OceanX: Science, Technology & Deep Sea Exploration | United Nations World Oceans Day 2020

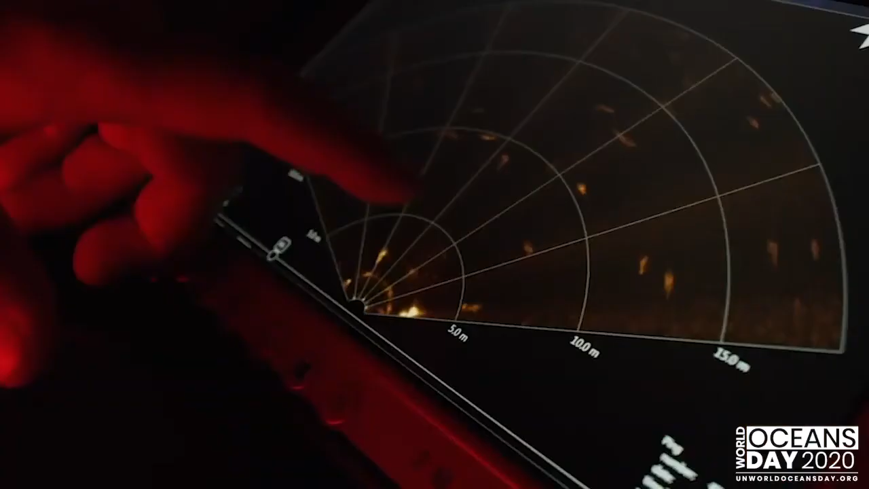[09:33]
They're 50, maybe 100 squids circling the sub, but outside the range of our eyes and our cameras.